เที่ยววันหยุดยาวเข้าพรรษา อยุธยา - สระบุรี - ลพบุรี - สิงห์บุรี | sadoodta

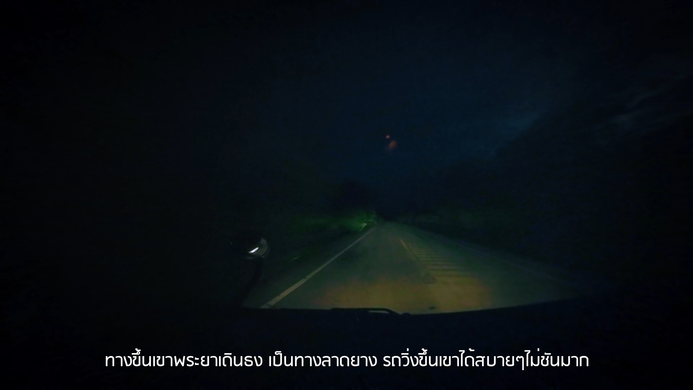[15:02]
ทางขึ้นข่าวค่อนข้างดีนะครับ สะดวกตลอดทางเลยครับ ลดขึ้นได้ สบายเลย